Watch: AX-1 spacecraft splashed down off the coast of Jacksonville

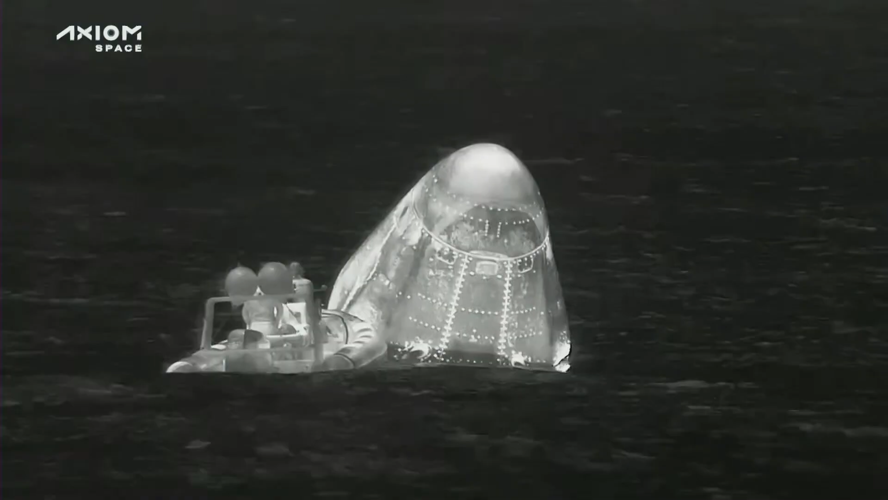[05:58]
So we're placing the equipment that's required in order to lift Dragon onto the recovery vessel.
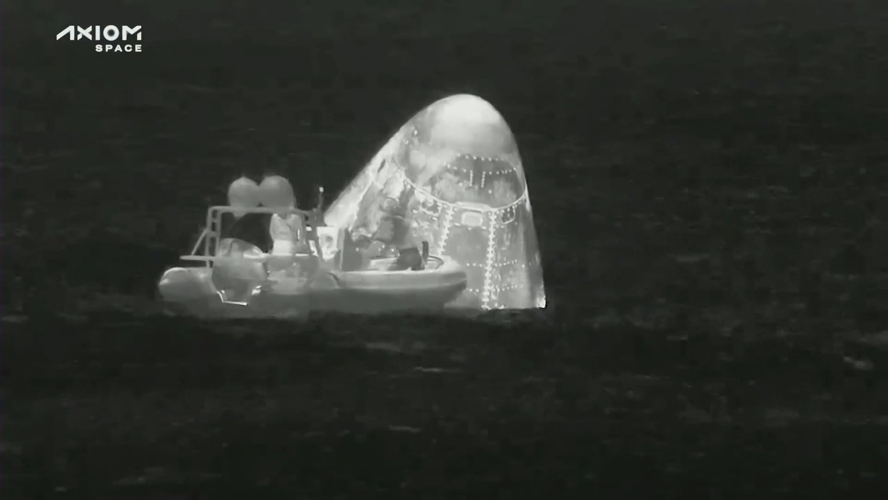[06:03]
Infrared shot there of that fast boat, as we call it. Approaching. And they're basically doing another sniffing test,
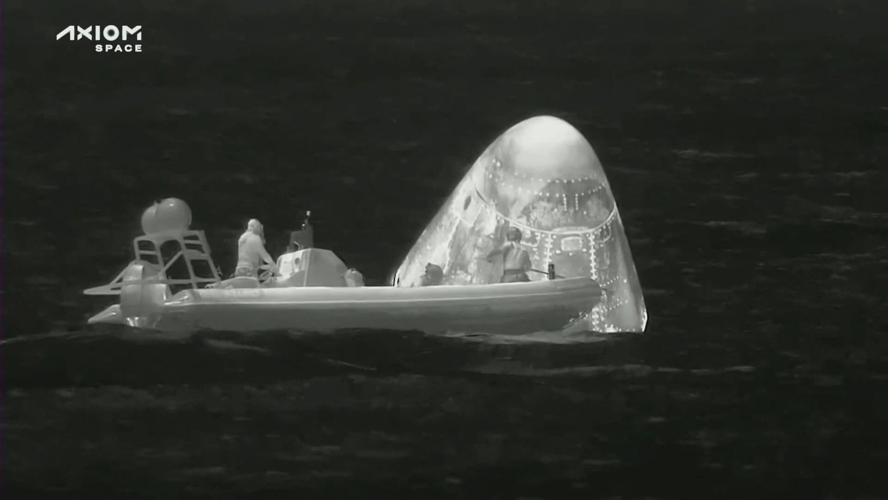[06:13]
essentially, where they're... You can see that the team has PPE on, personal protective protection equipment.
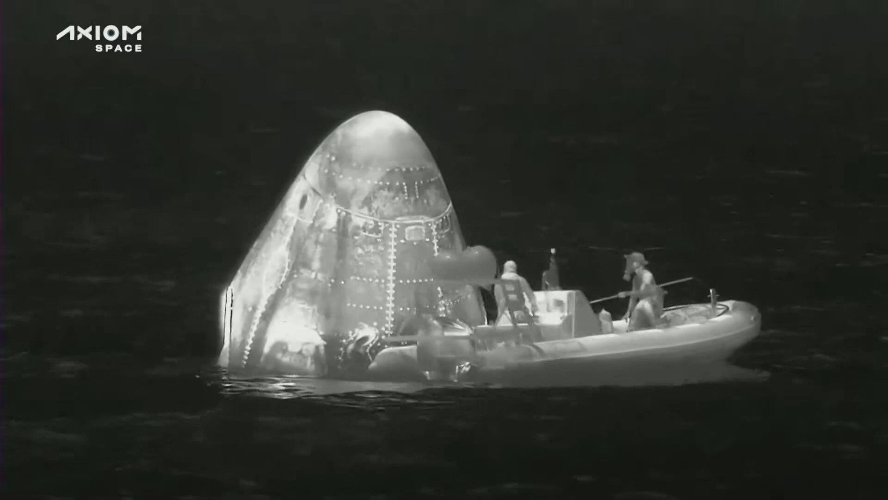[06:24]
Respirators to do a triple check that the vehicle
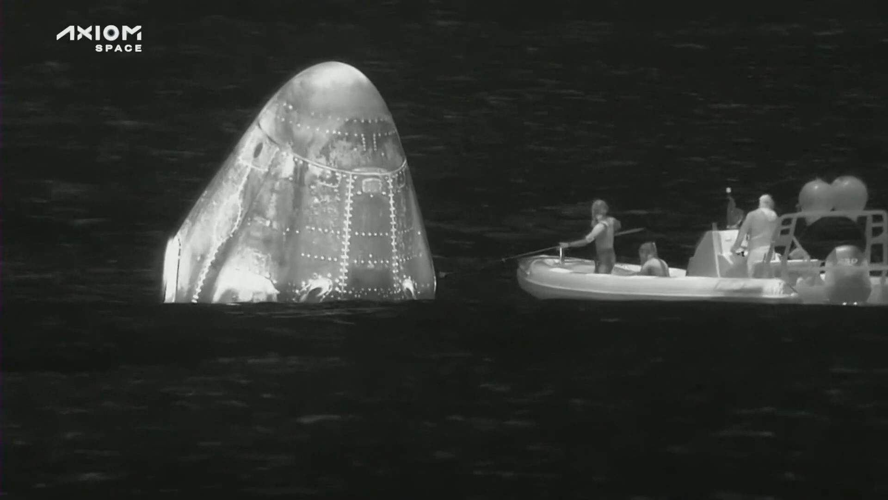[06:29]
is not releasing any of those toxic hypergolic vapors. Right.